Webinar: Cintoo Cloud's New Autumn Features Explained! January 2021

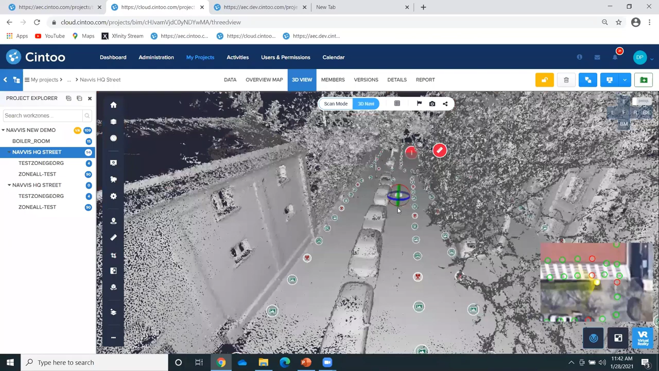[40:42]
Yeah, so this is a support of VLX data or I don't have a VLK to go data here, but that will be the same.
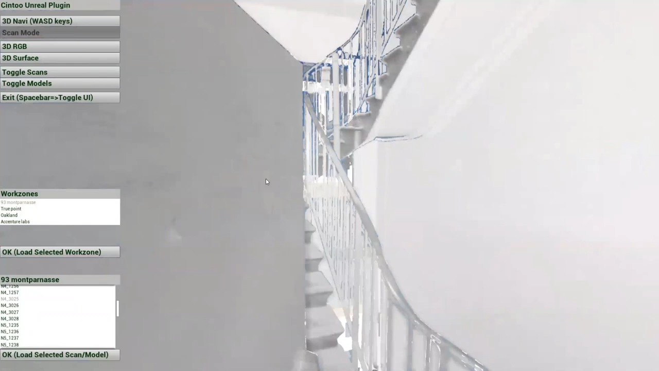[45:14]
scan data but also the CAD model because this project has got a CAD model as well okay
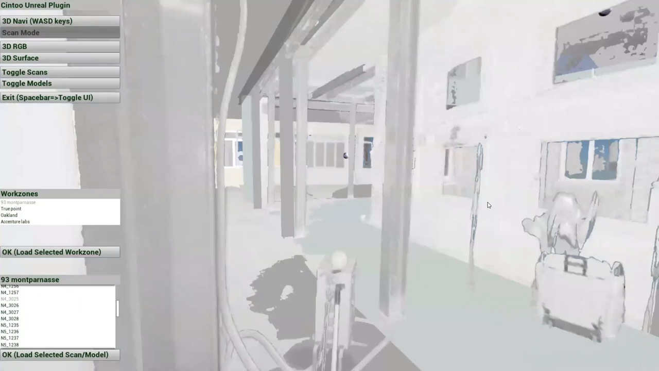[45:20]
so now I have the exact same
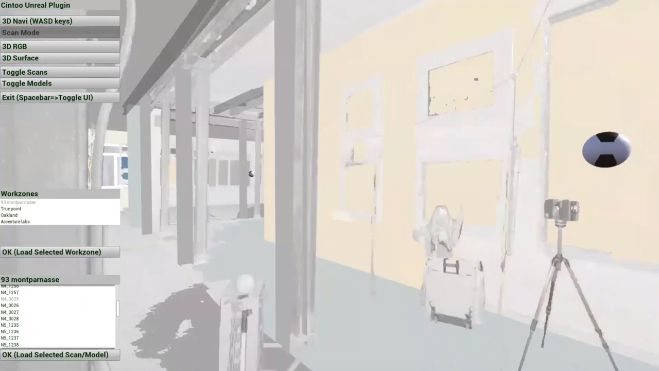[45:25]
user experience in my Unreal platform that I have in the scene 2 web view isn't it cool
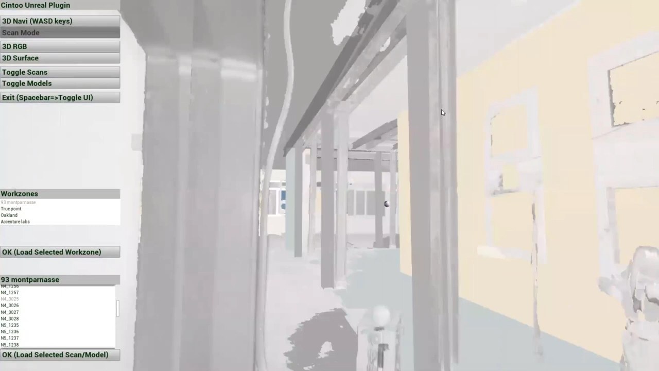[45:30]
and I can also switch to surface mode so you see the quality match we
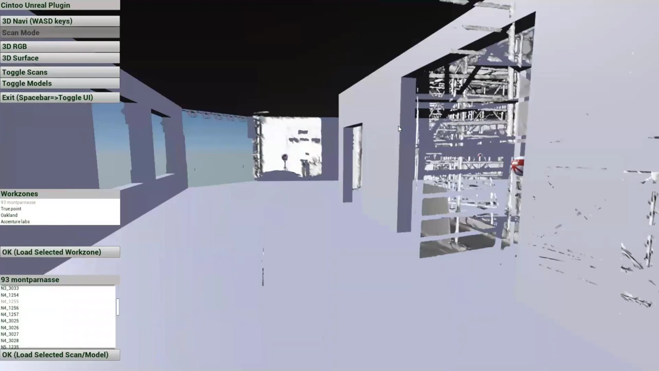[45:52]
let me load another scan like this one okay so you will see how fast we load the mesh based data it's aligned to the CAD model or the BIM model
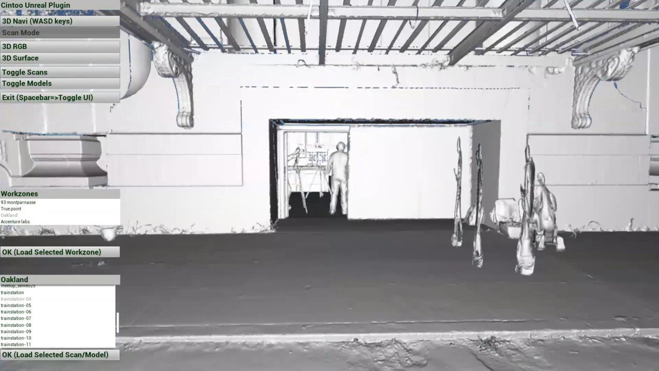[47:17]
this small guy working waiting to be animated and of course this has RGB as well